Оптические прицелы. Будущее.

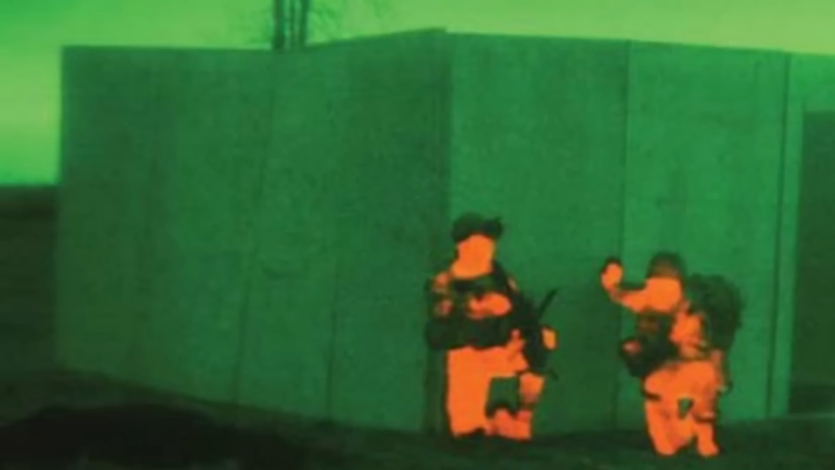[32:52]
начали для повышения эффективности использовать уже не элементную базу ну то есть не физические принципы а математику наверное